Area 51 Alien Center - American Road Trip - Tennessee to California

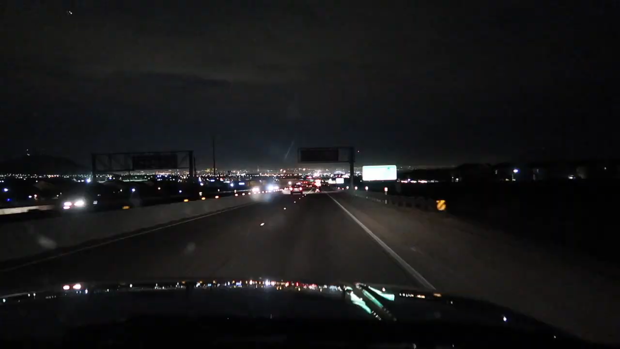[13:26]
We're coming into Las Vegas, Nevada right now. And there are a lot of lights. Look at all that.